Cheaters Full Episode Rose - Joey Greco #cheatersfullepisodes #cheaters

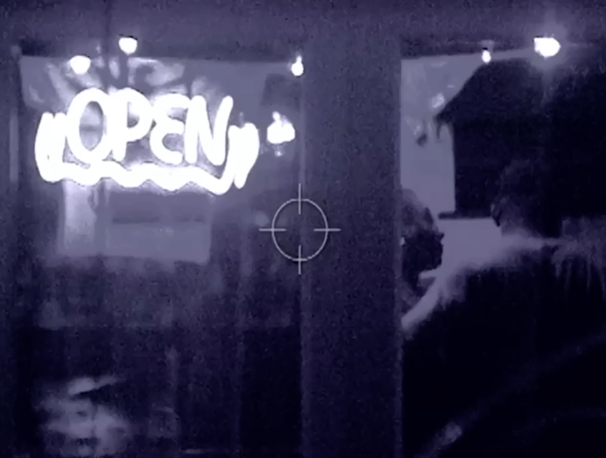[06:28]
After dinner, the suspect leads his pet over to the patio and orders some late night cocktails.
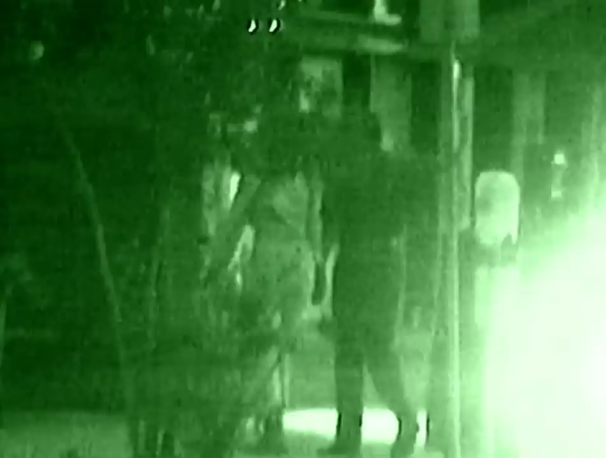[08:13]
Right. They sit down. Looks like she's having a glass of wine. It's a nice romantic dinner. After dinner, they embrace one another. He gets in his car and drives away. Mm-hmm. On this day in the investigation, the detective followed.